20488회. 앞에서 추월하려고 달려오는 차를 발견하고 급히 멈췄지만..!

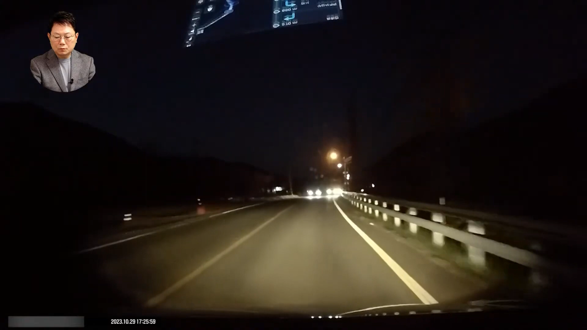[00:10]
오~~~~ 이런... 아하... 아니, 저기서... 여기를 줄어서 넘어오네요. 이야... 정면 충돌할 뻔했지, 겨우 피해 꼭 빠져나가고. 그런데 저 번호판이 보이나요?